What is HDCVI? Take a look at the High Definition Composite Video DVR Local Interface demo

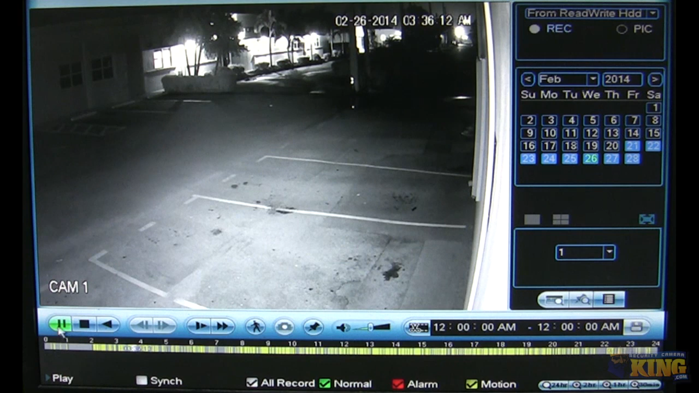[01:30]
From here, you can stop or you can pause. You can go and play backwards if you wanted to. Just so you know, if you hover over on any of these buttons right here, you can find that it will pop up what it does, basically. For example, if I wanted to do a Smart Search and just click on it,
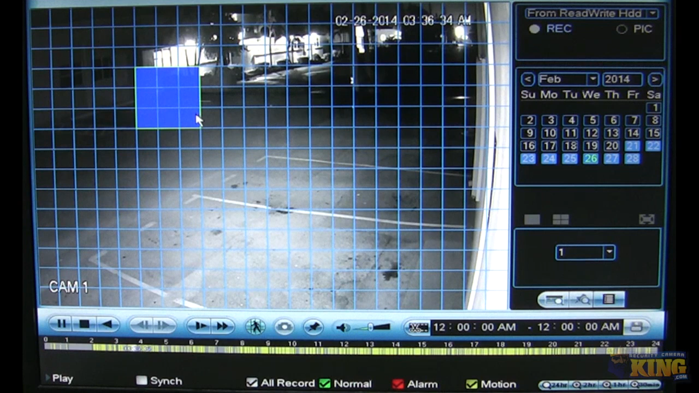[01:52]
and I just select the areas where I wanted to see just Smart Search, when something went through these areas, and basically just hit the Smart Search button again, and it will basically pull up a video just when something happened in that area. Obviously, it's at night, so you will have a lot of things that might trigger that. For example, that car triggered that. You know, lights can trigger that. So that is exactly how easy and how user-friendly it is to find footage.